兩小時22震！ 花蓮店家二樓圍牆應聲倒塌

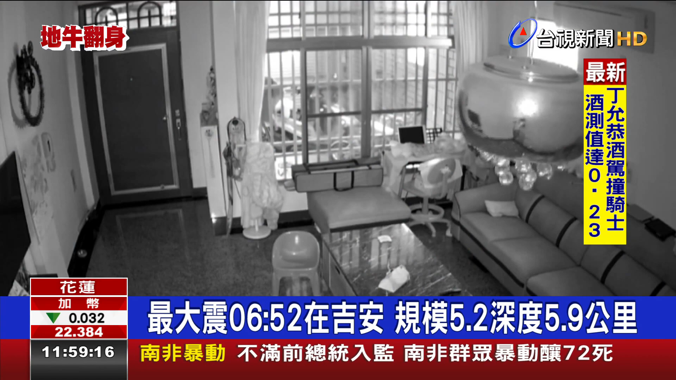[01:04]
當時地震翻身家門口街道發出劇烈聲響連民眾家中吊燈也不斷搖晃甚至魚缸裡的水也大力晃動差點要灑出來